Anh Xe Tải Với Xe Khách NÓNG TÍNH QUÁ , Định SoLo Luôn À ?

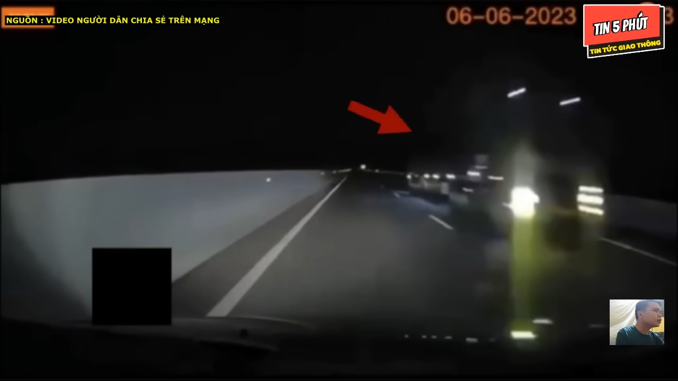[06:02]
Chính xác rồi, là một chiếc xe đầu kéo đi ngược chiều ở trên cao tốc. Một pha vượt đèn đỏ khá hậu của một chiếc xe đầu kéo. Ôi, hên thiệt.
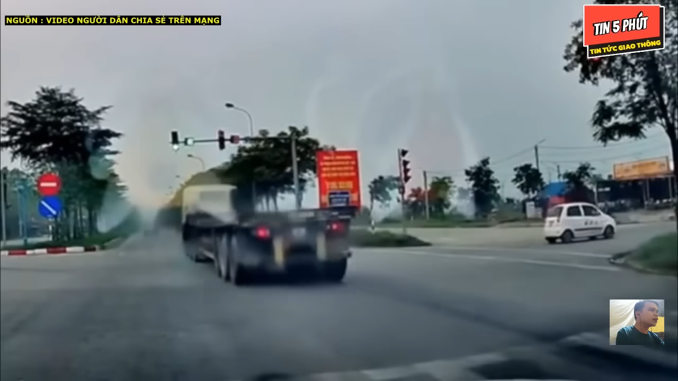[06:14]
Cứ ngỡ là đã có một tình huống tai nạn xảy ra rồi, nhưng không. May mắn vẫn còn. Một pha vượt đèn đỏ cực kỳ liều lĩnh của chiếc xe đầu kéo. Xin đây.
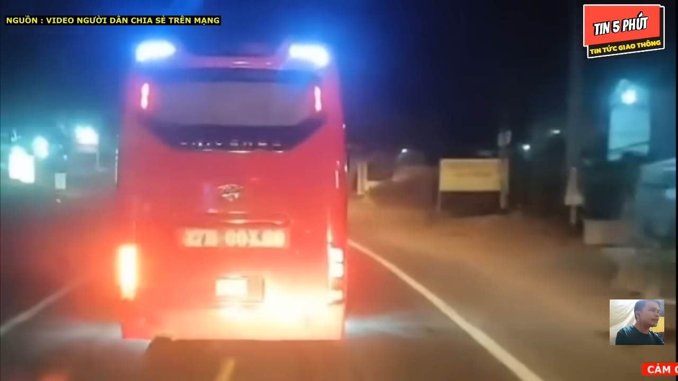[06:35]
Ui, có một chiếc xe khách đang láng qua láng lại, chạy theo kiểu là sao trẻ, chạy hết làn đường bên trong, vượt bên trái xong rồi lại chuyển làn để vượt bên phải,
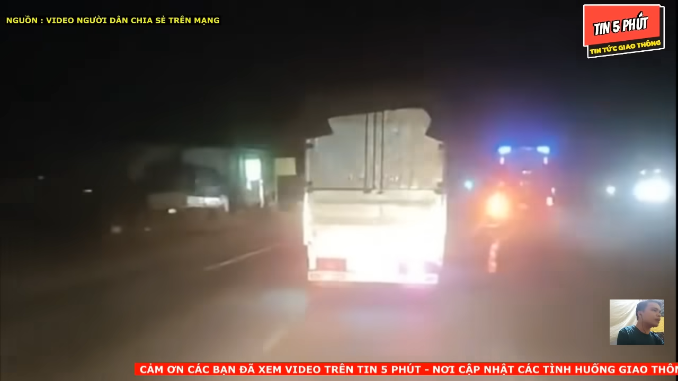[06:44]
và vượt bên phải xong thì lại tiếp tục chuyển làn để vượt sang trái đi ngược chiều.